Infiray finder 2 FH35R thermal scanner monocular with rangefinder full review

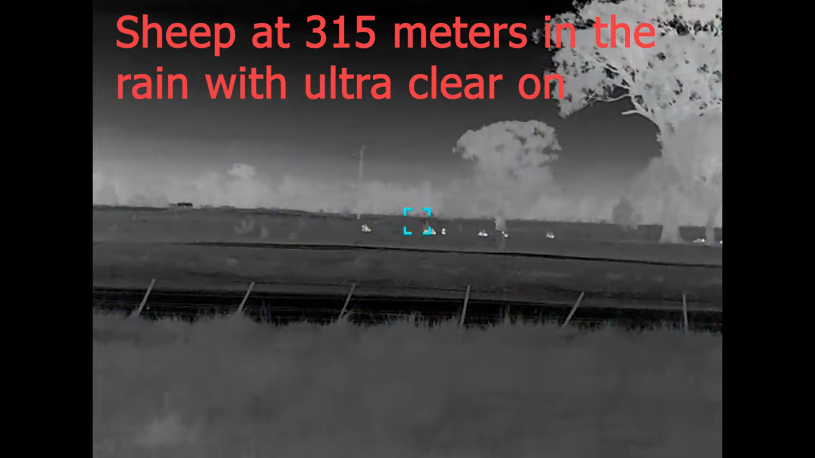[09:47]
pretty much it's for situations where there may be fog or rain. I have tried it out in a little bit of rain and it definitely was an improvement.
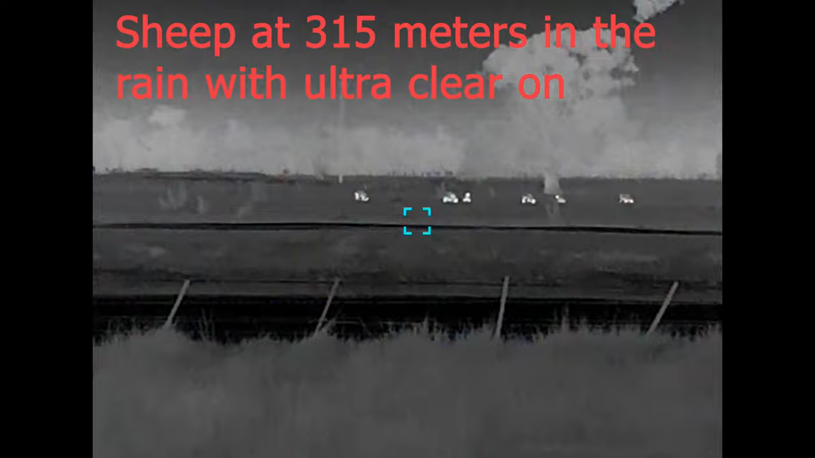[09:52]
It sort of just boosts the contrast and just cleans the image up a bit.
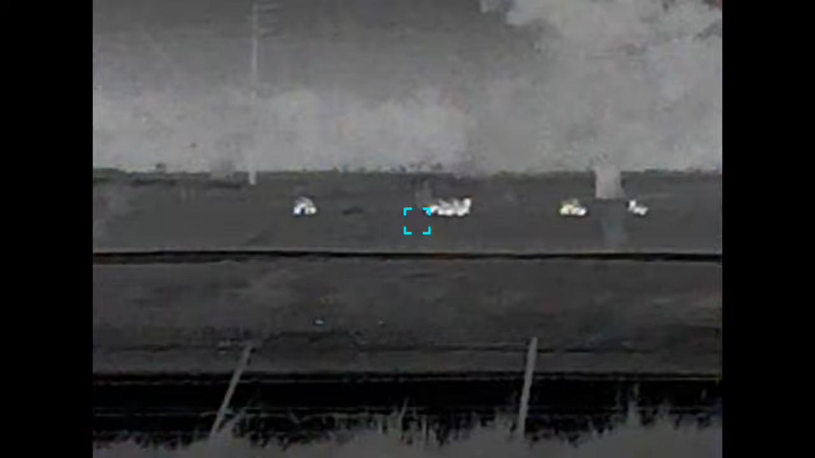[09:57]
So that is definitely worth having, and it's something to muck around with because, picking up the contrast, it's quite unique.
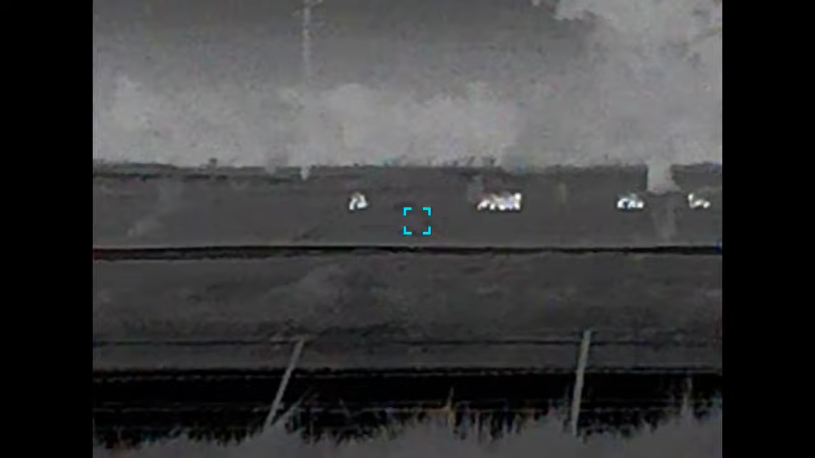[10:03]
And I said it hasn't been in the other menus and I do find it somewhat helpful.
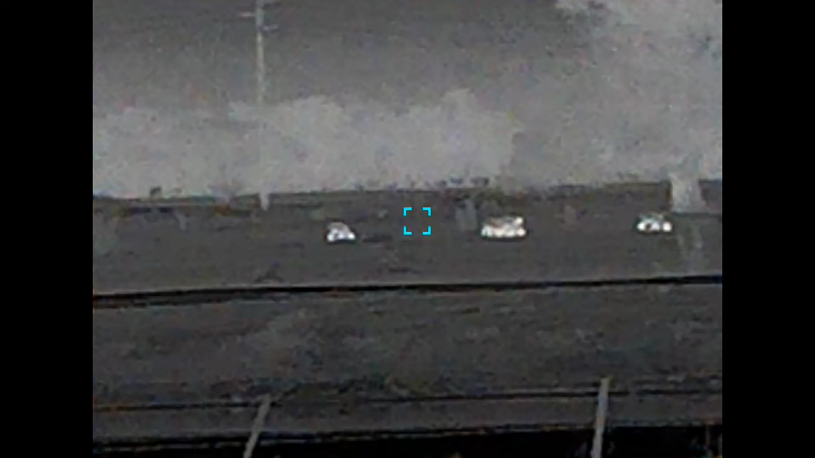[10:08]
Alrighty, so we've got a nice clear night here and I'm just going to join the Wi-Fi on here so you can see
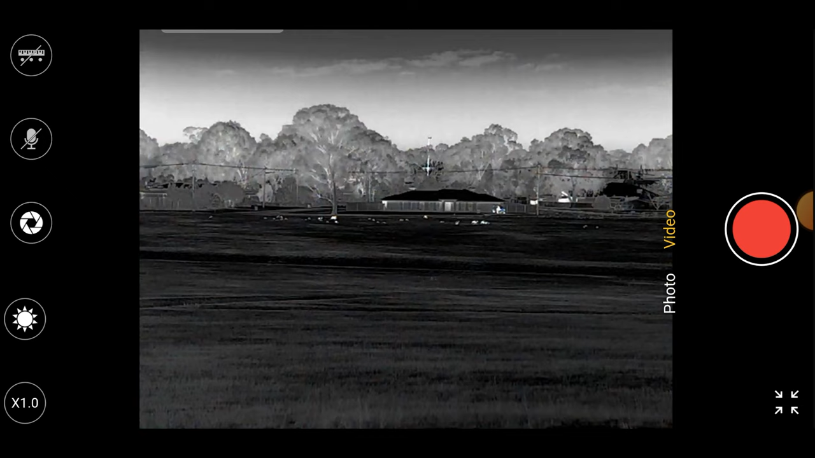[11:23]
On the right you've got photo or video you can change. We'll change that to video and you can start and stop recording. So what we'll do on here is I'll just show you so you can actually see. Now we're looking at this scene. I'll just move that camera a little bit. The house there in the middle is at I believe over 500 meters, but you know what, we'll actually test it.
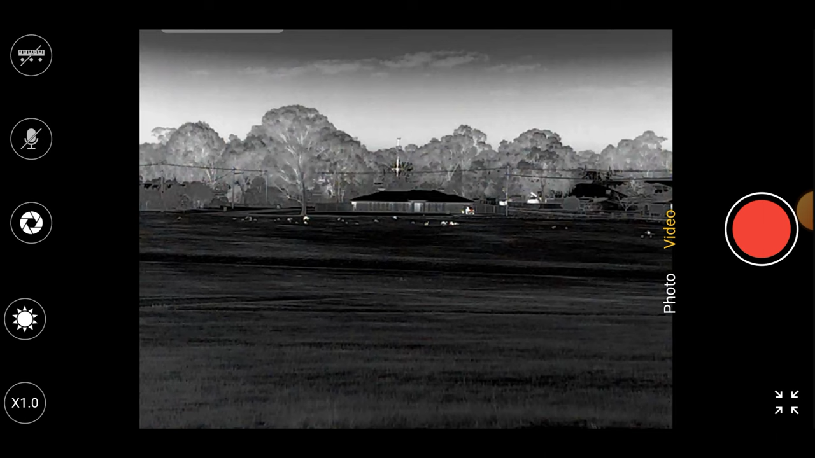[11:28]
We'll put the rangefinder on and now you can see.
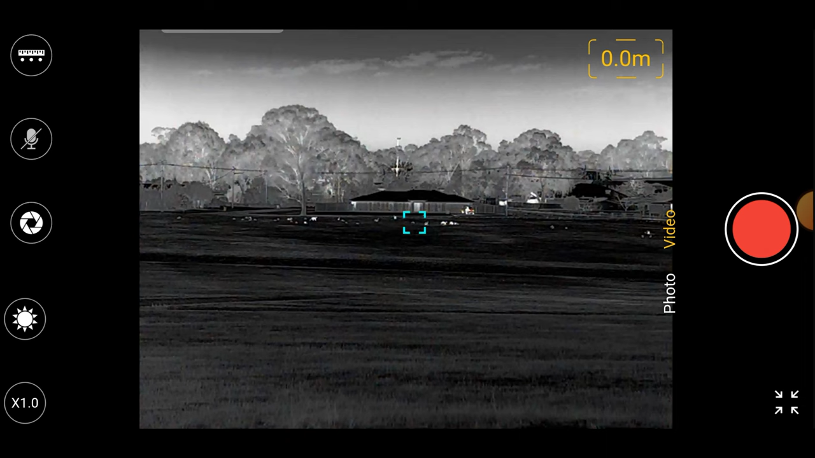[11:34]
So what I'll do is, this is awkward to do a little bit one-handed, but I'll listen it off and put that on the house.
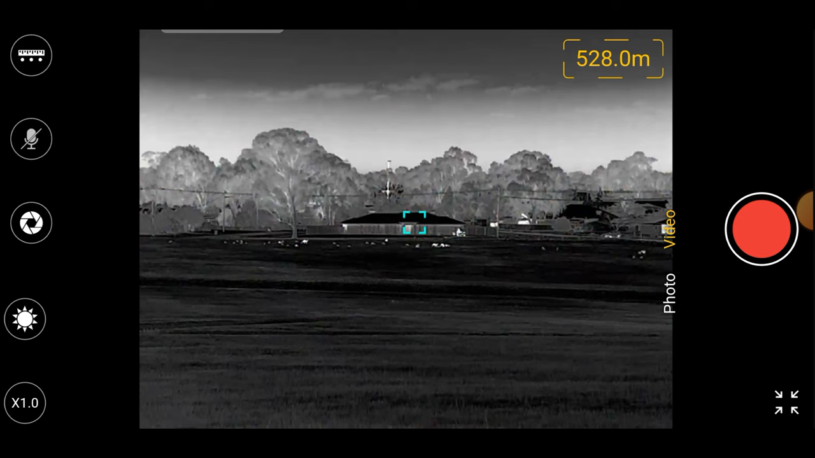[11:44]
There you go, we've got 525 meters onto that house. So you can see that little box is the actual range finding square.
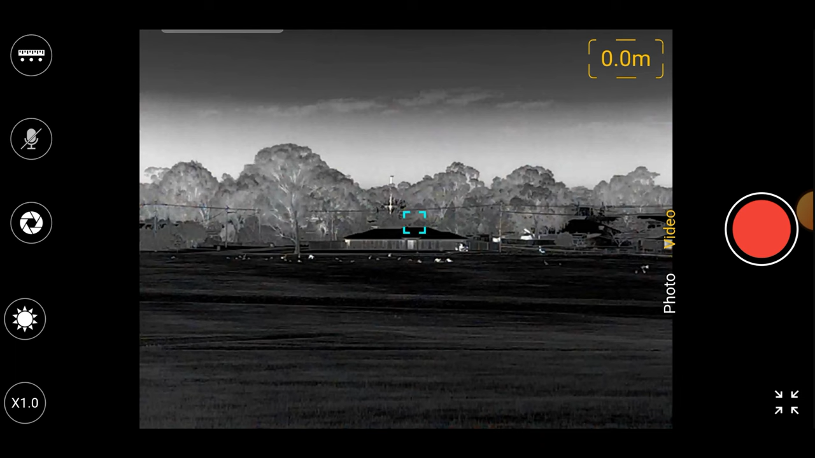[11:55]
I'm just trying to run this as loose as I can without it moving around by itself.
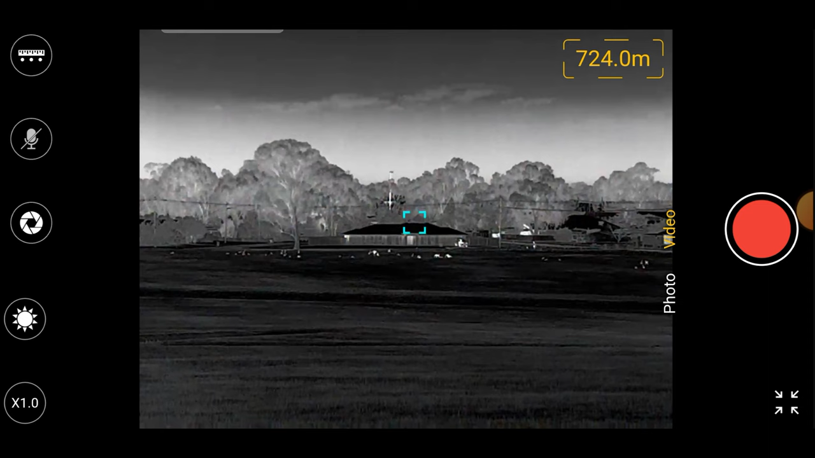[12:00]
So you can clearly see those kangaroos and whatnot out there at 500, and let's see if we can get a range off some of them.
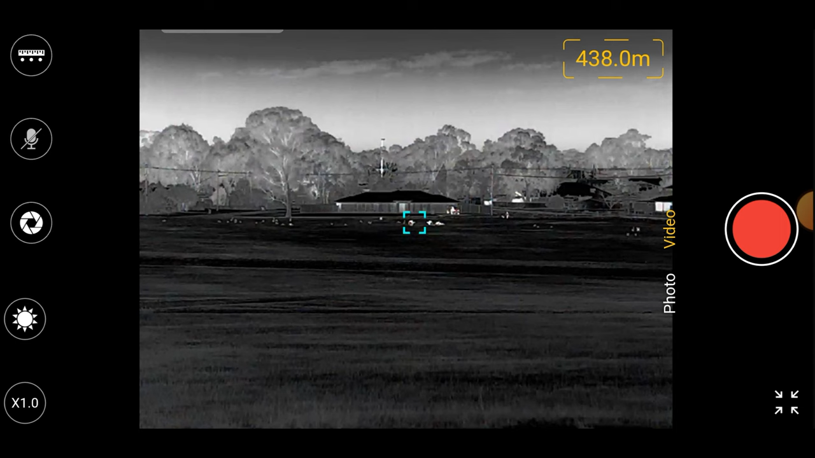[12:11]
441, 438. Oh, there's someone over there walking their dog and scared all the kangaroos away.
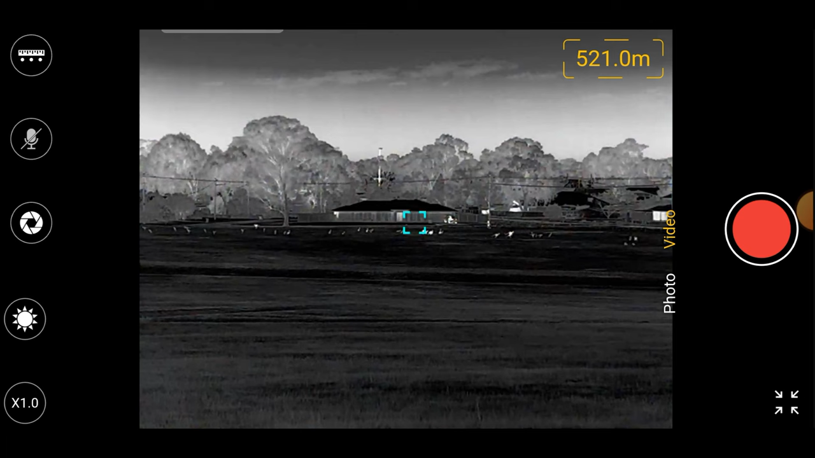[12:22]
But you can clearly see the rangefinder, how that sort of works. Now I'll just turn the rangefinder off. You can just touch that button. If you want to record with audio, you can click the microphone and it records the audio. As I said, you can just manually do the shutter. Now you can also do over here, you can go to the color palettes. So you can see that's the white hot.
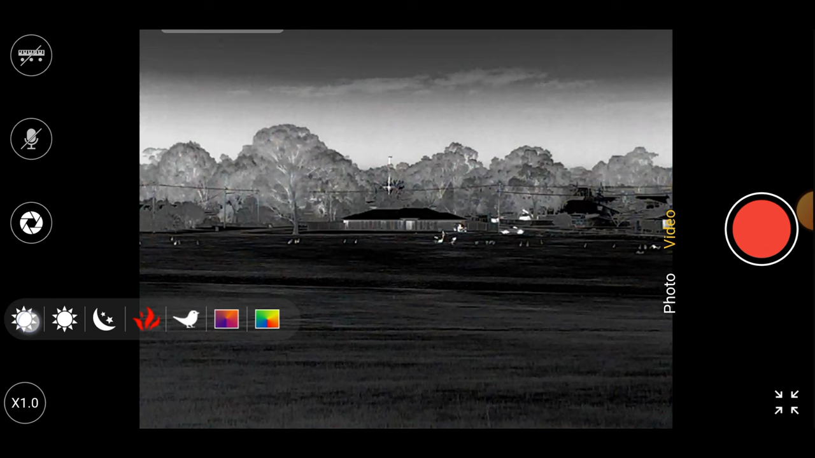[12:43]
It's got a picture of the day for white hot. It's got a moon and stars. That is black hot.
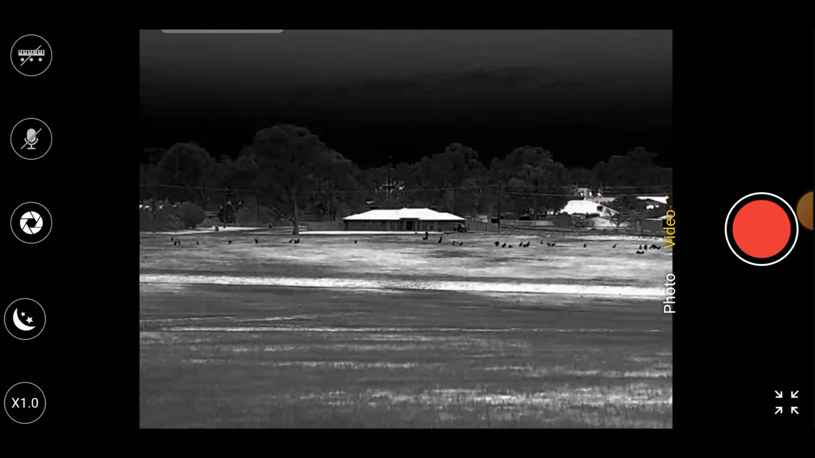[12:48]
You can see quite clearly out there, black hot. Let's go red hot.
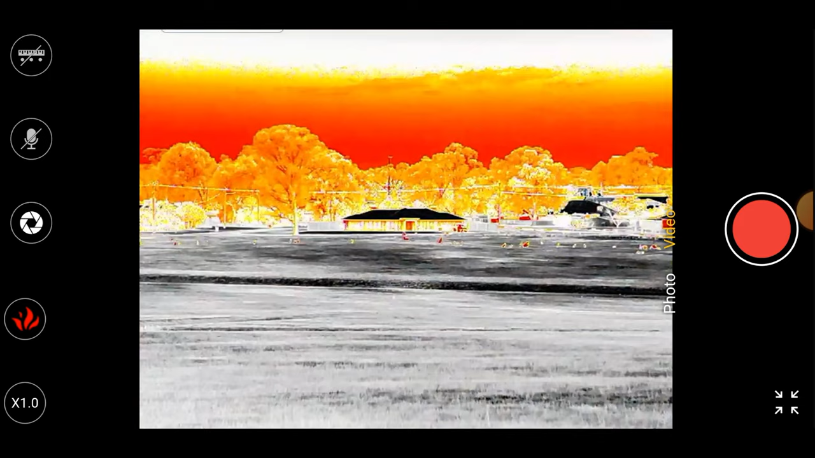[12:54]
Again, it's sort of quite obvious with the red hot.
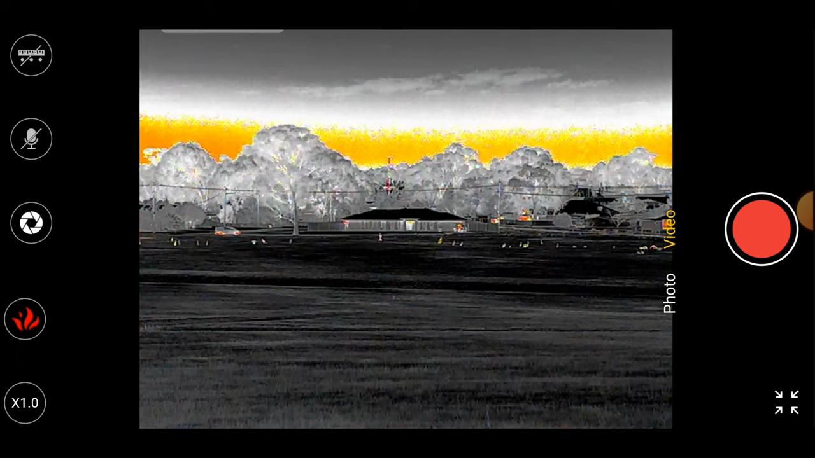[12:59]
Those kangaroos are really popping. Let's go the highlight. That sort of just makes it a bit more contrasty and just makes the whites pop a bit more.
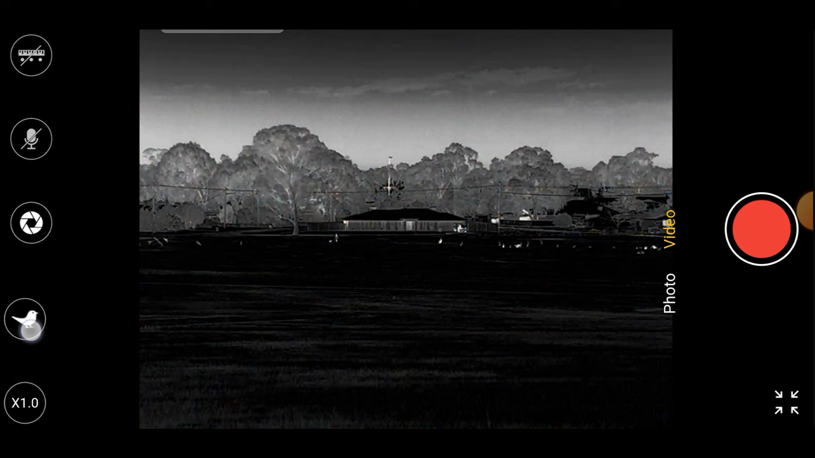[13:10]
And got this is rainbow.
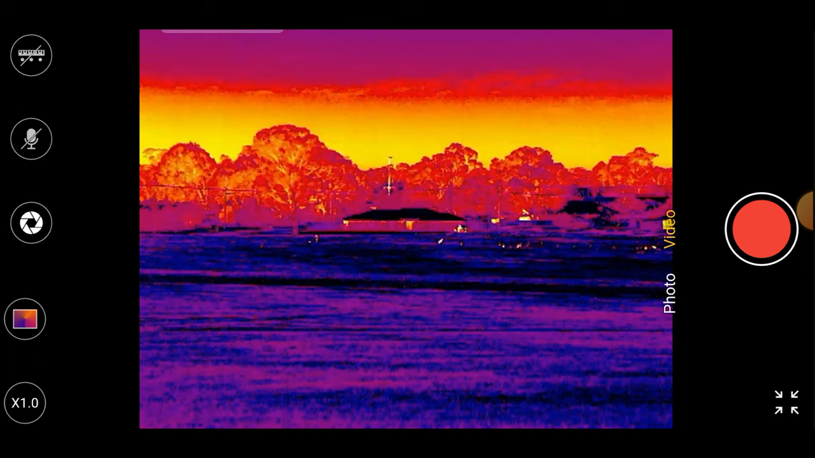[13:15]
And that's, I'm not a big fan of that one. I was surprised actually, I quite like the blue one. It's sort of like, almost like, I'd nearly say blue monochrome with highlights in red and yellow, but that one's actually usable.
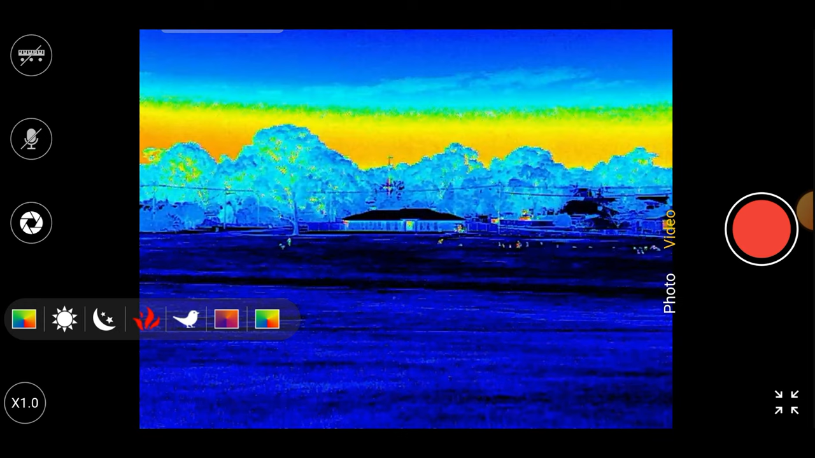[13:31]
But at the moment, with this high-end sensor, I've been really enjoying just using the white hot. As I said, I'll just turn that rangefinder on again, and we'll just move that around and look at some of those kangaroos, the distances. 436 meters to that roo there. Let's see if we can go over to this person and their dog. 430 meters.
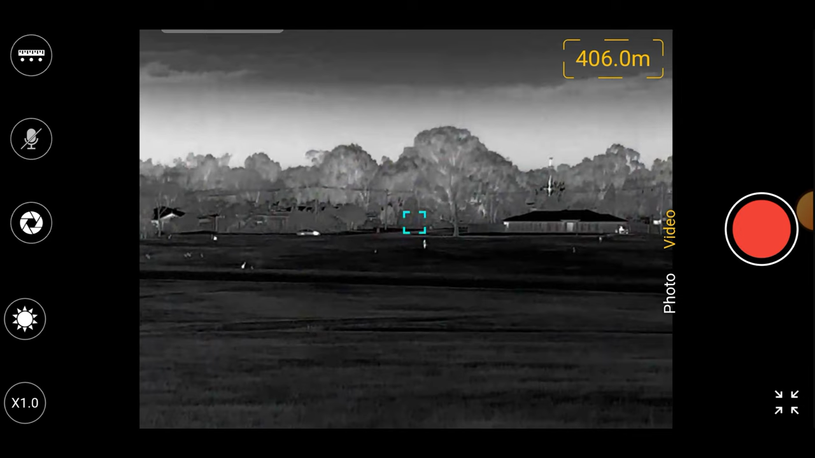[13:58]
There's a big tree up there. What's that at? So we can bounce off the tree. 489. Let's go over some trees over further over there.
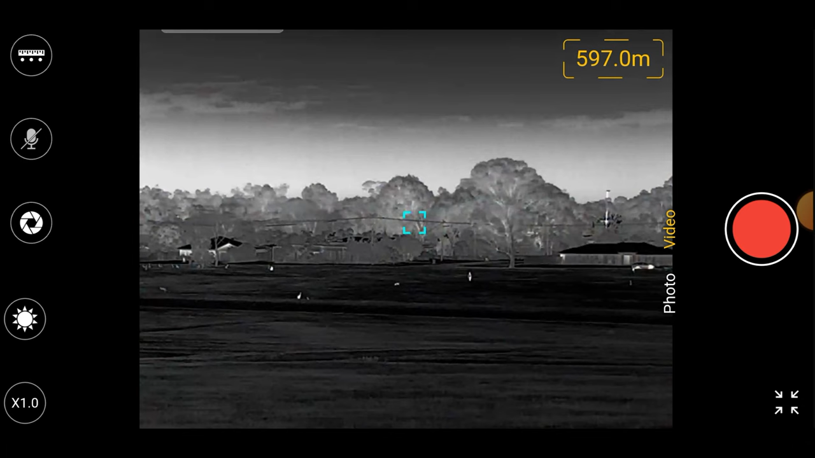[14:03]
602 meters. There's probably trees getting further. 610. 612. Oh, that one's closer. Let's try and lift and go up some of these higher ones. 886. There you go. Look. So the rangefinder is meant to be 800 meter rangefinder, but I have found I've hit things out at over 900 meters.